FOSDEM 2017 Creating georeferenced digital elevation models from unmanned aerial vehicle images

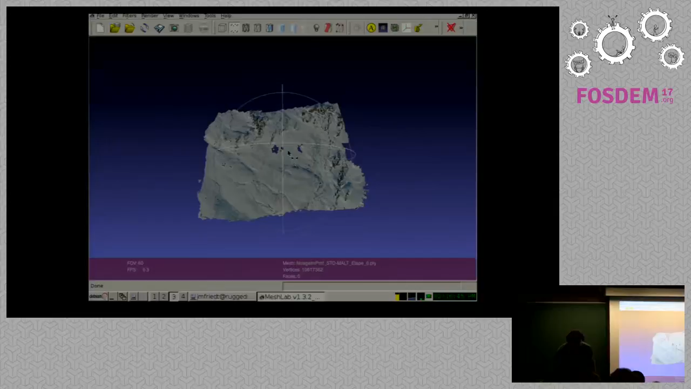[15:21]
And you can move around in your fine point cloud that you've generated this way and zoom into the area. Whoops. The other way. And you can check the topography of your digital elevation model.